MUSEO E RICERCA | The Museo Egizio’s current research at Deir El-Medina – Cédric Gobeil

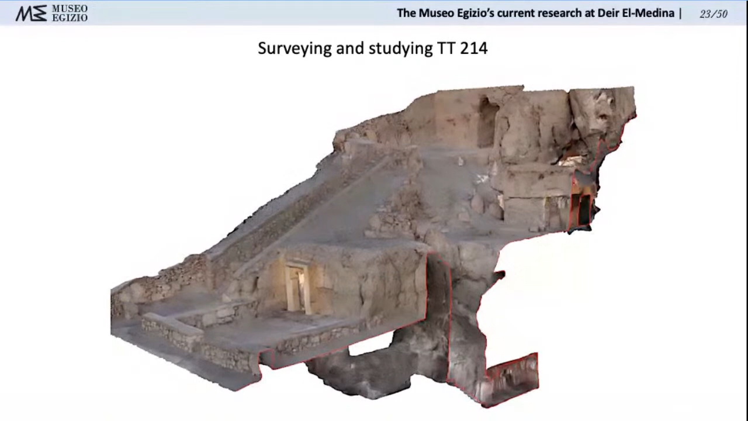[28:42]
literally inside the tomb going out and going inside the subterranean network of the burial chamber so this of course simple method can bring a lot of good results and it's very interesting to use among other things the front courtyard of the TT214